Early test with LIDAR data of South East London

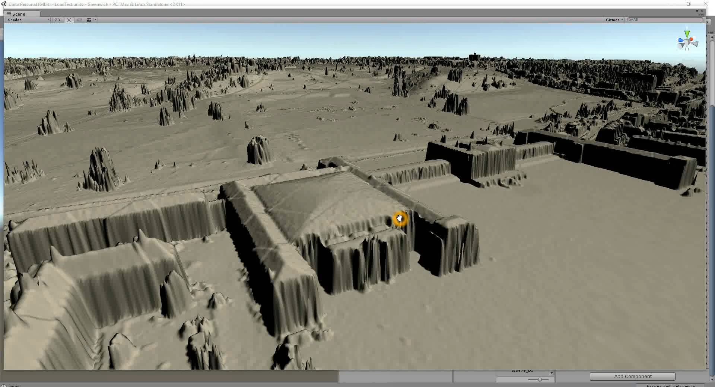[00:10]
This is an example of some of the work I've been doing, kind of as a hobby over the last few nights, of bringing in LiDAR data which has been made open source and trying to get it into Unity. So everything in here at the moment is actually applied onto a terrain. It's got a resolution of every 50 centimetres, there's some data that's been taken,
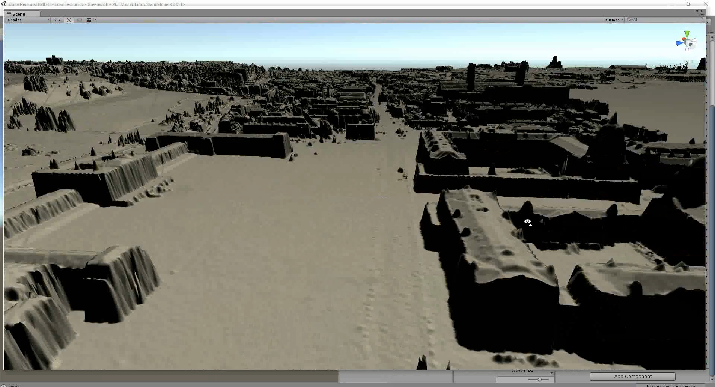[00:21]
and as it's on a terrain it's literally just kind of dragged all the vertices up into the air. So this is my campus.
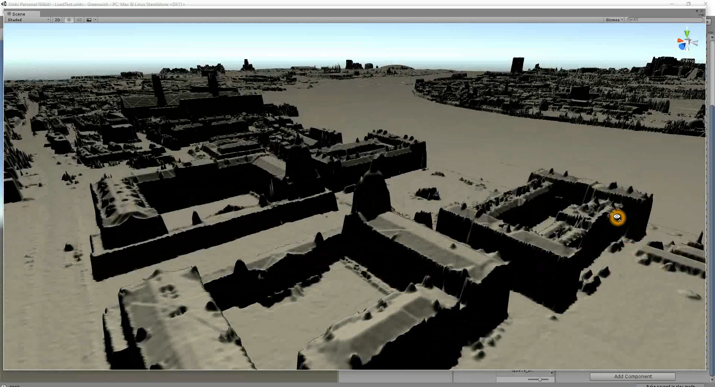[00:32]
Now something which I've literally only just realised, and it was kind of bugging me why I couldn't work out what was going on.
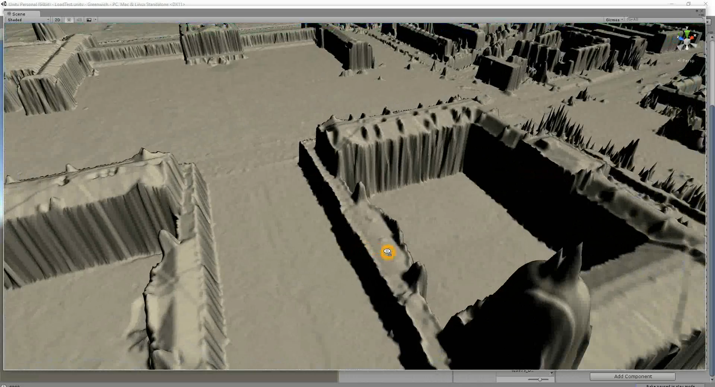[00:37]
The way that I've read the data in, it's actually created everything back to front. So in the university, the dreadnought building would actually be somewhere over here, and it's a flipped mirror image.
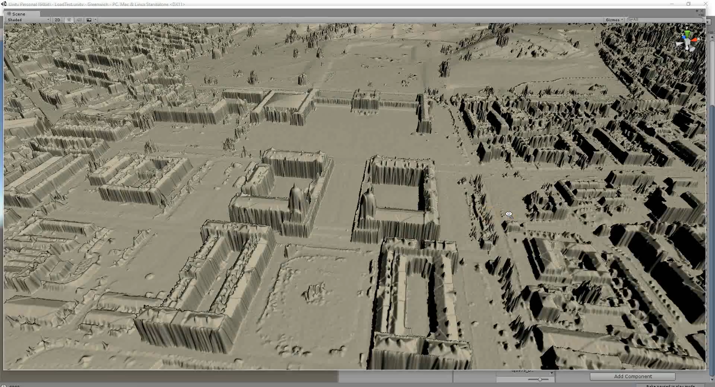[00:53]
And I only sussed it when I brought in the data for this section which has got the power station, or the old power station which is a bit further down the river.
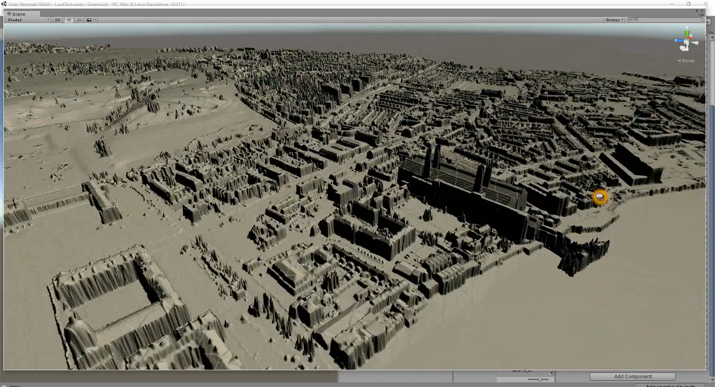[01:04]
And it now kind of makes sense why some of my tiling wasn't working. Anyway, you can kind of see, if we kind of reverse and flip this you would be able to see it. So we've got London.
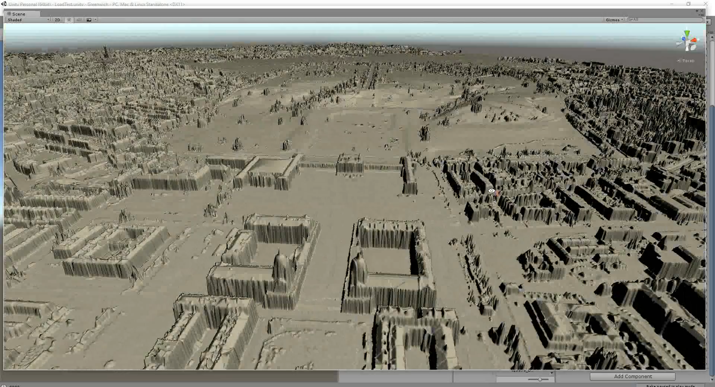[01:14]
So this is a lot of South East London, it's five kilometres by five kilometres.
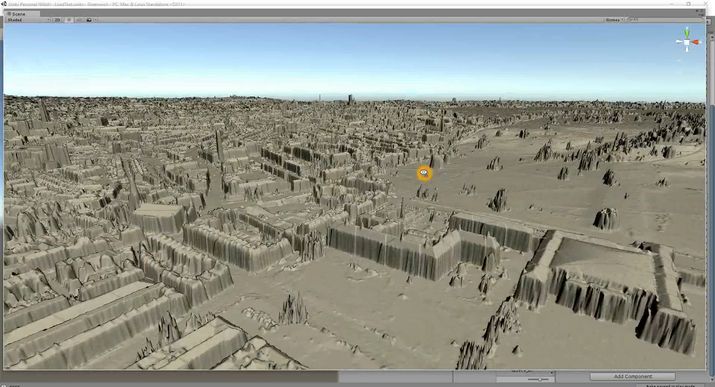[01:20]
We've got, so it's 25 square kilometres of London. London. I think over here is probably some of Lewisham.
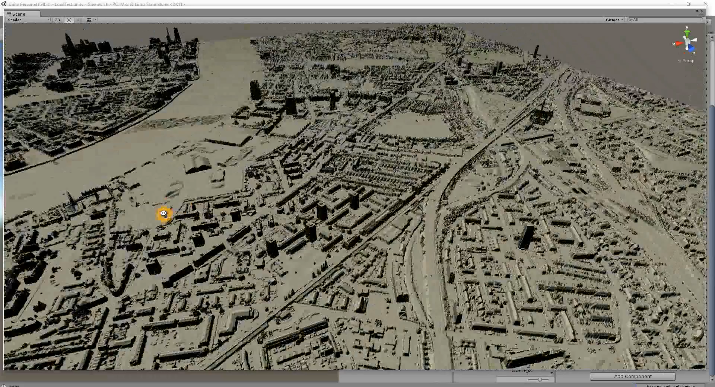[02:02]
all of which contains 4 million points each. And as you can see it's kind of, we're starting to kind of build up some of Canary Wharf around here. So I'm working on this, next thing I've got to do is obviously flip the data around because, yeah, that just looks a bit silly now that I've seen it.
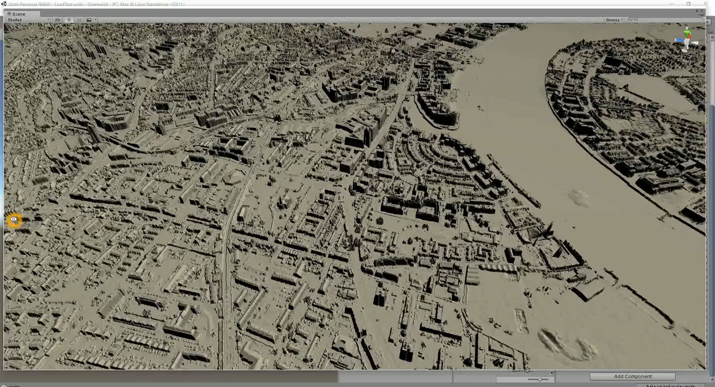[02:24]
But there are some issues. So if I go over to Greenwich Park, we can zoom in a bit, you can see some things kind of go a bit bizarre in terms of the trees.
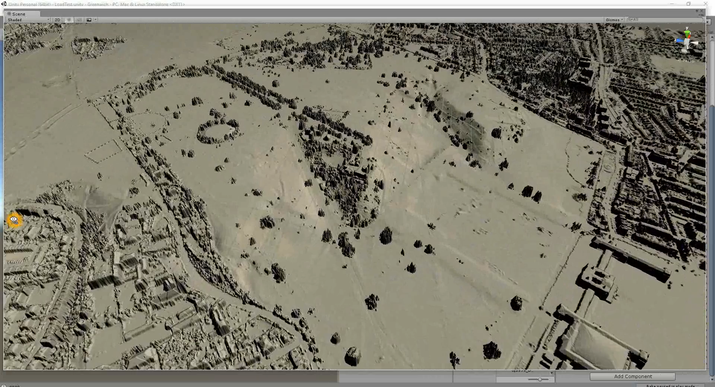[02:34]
So when a LiDAR data hits, depending on what leaf it hits,
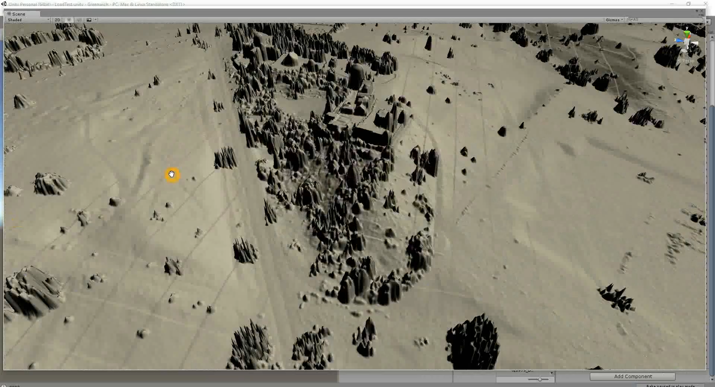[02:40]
the information can
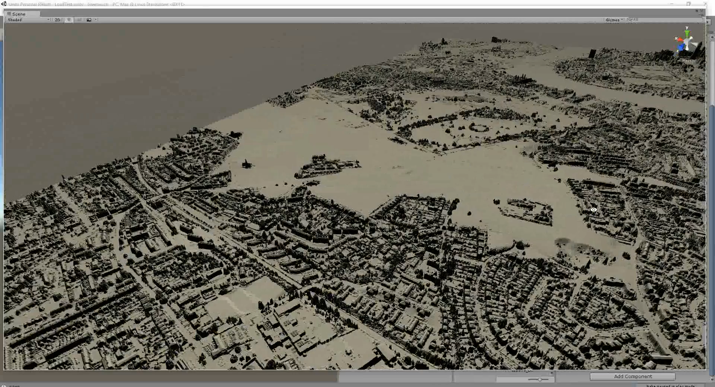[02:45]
be a little bit spiky, but if one were to spend time on doing this,
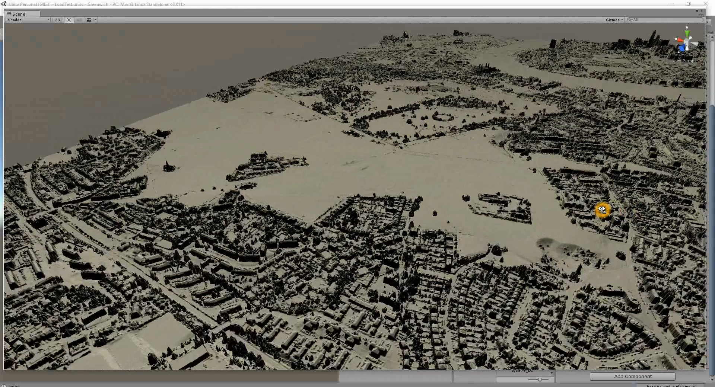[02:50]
we would be able to at least recognise the right height of the buildings and
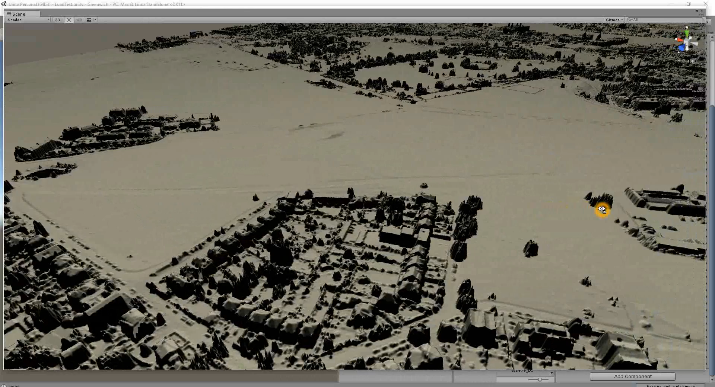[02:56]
maybe kind of then extrapolate some of that data into a model,
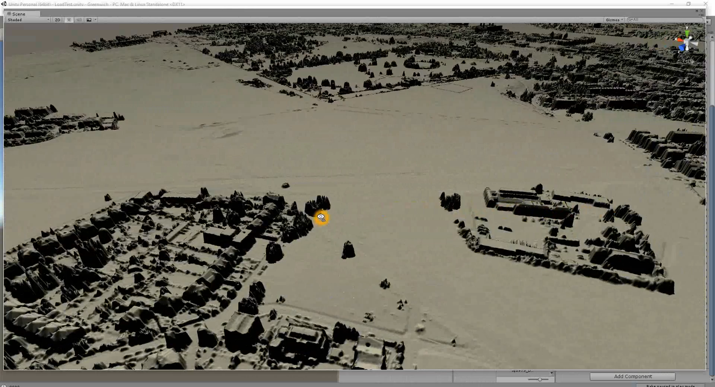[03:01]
flatten out these kind of spiky areas and replace them with trees onto the terrain.
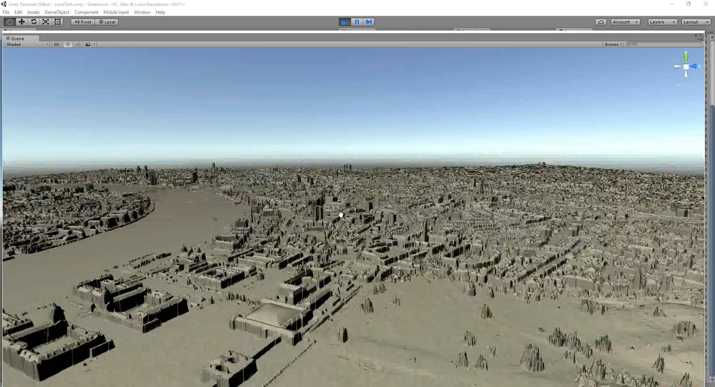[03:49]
But yeah, so it's just a little work in progress of 25 square kilometres.